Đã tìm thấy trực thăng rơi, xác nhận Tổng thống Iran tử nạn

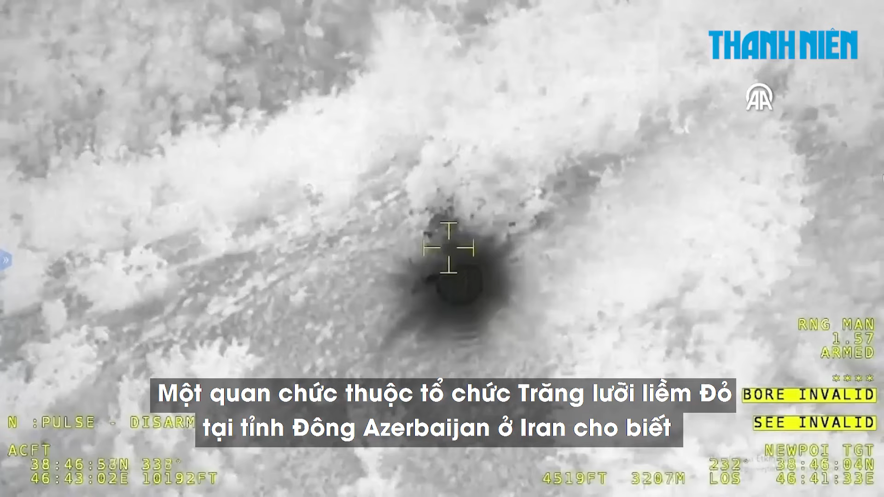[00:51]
Một quan chức thuộc tổ chức trăng lưỡi liềm đỏ tại tỉnh đông Azerbaijan ở Iran cho biết, nơi phát hiện nguồn nhiệt gần làng Taviu.
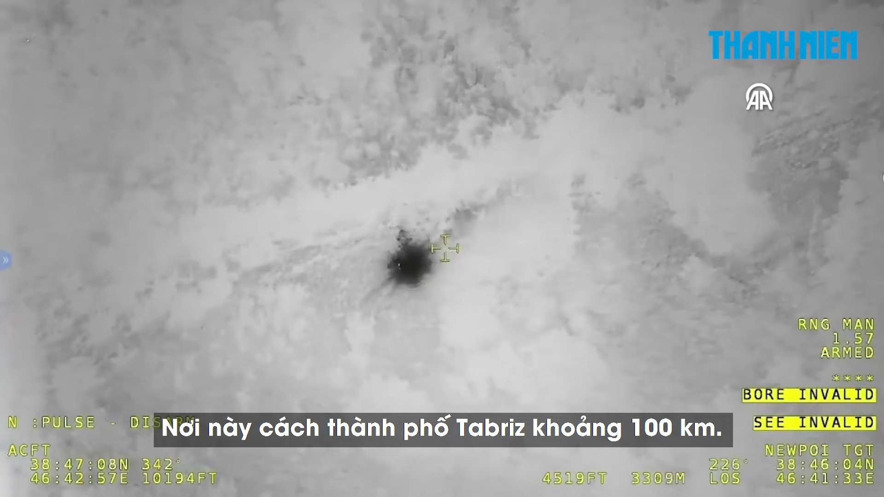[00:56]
Nơi này cách thành phố Tabriz khoảng 100 km. Tuy nhiên, Press TV sau đó cho biết, đội cứu hộ không tìm thấy trực thăng rơi tại điểm này.
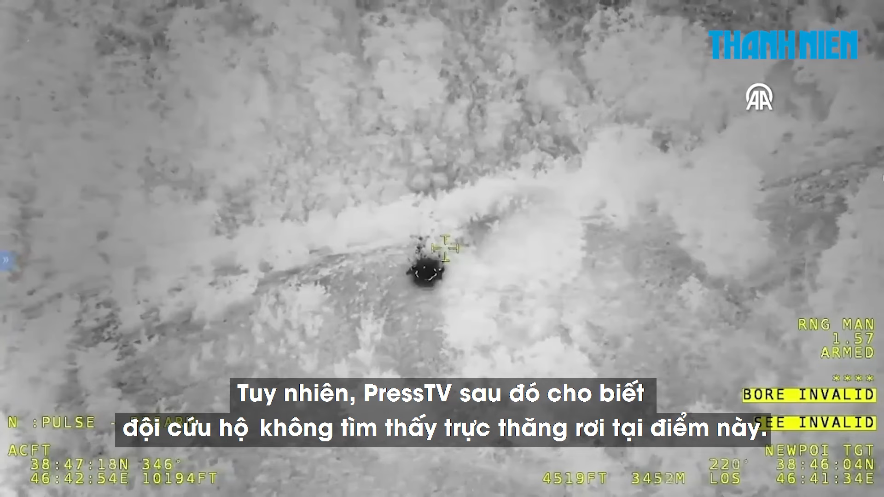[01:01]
Chiếc trực thăng chở Tổng thống Iran mà theo hãng thông
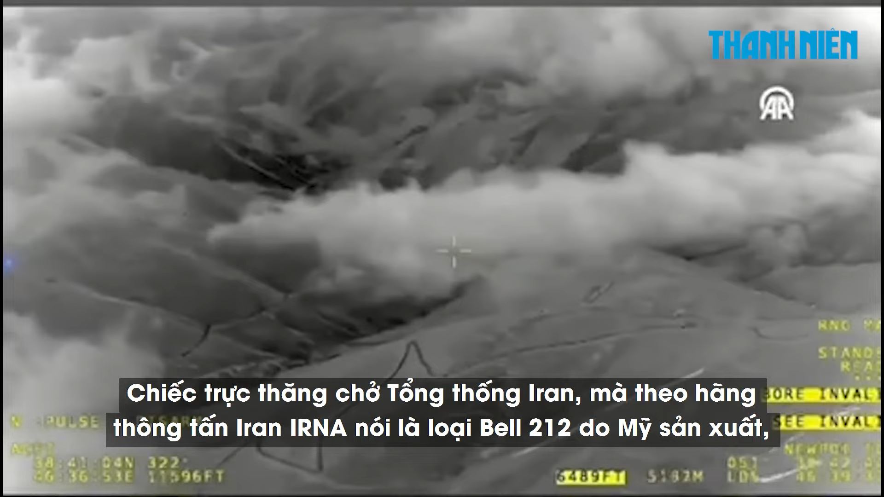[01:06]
tấn Iran IRNA nói là loại Bell 212 do Mỹ sản xuất đã mất
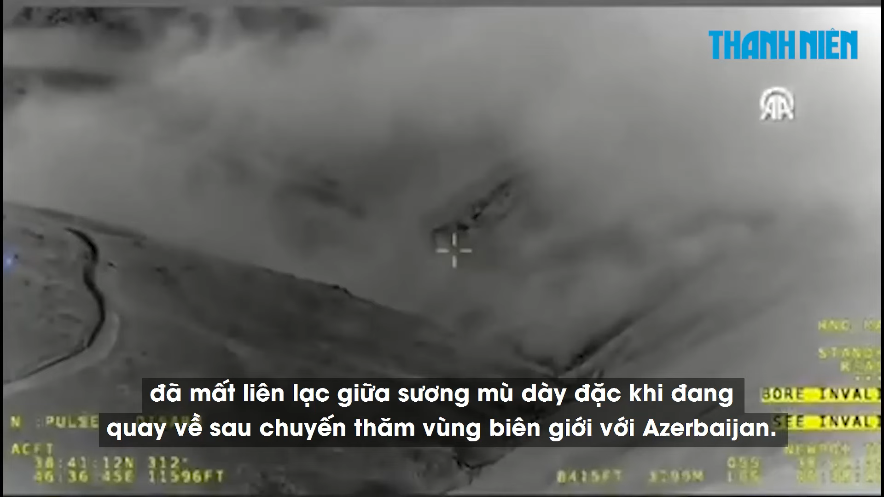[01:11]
liên lạc dưới sương mù dày đặc khi đang quay về sau chuyến thăm vùng biên giới với Azerbaijan.
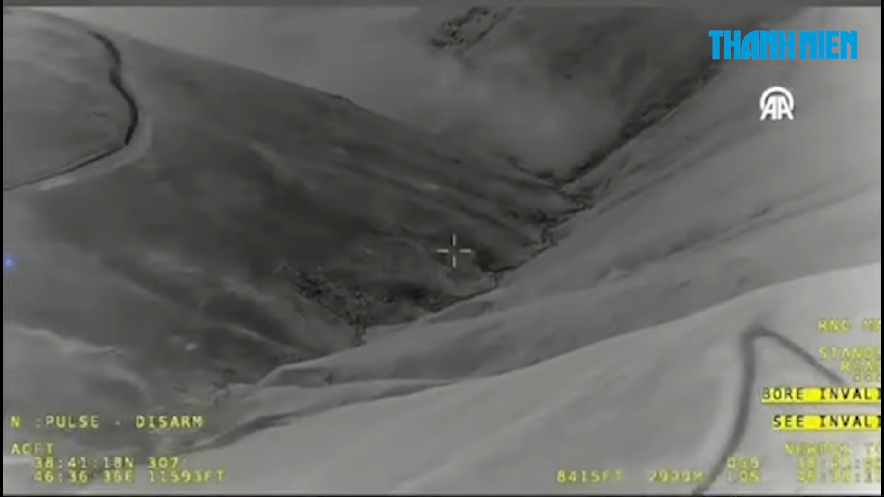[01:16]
Trên trực thăng còn có Bộ trưởng Ngoại giao Iran Hossein Amirabh Dullahiyan.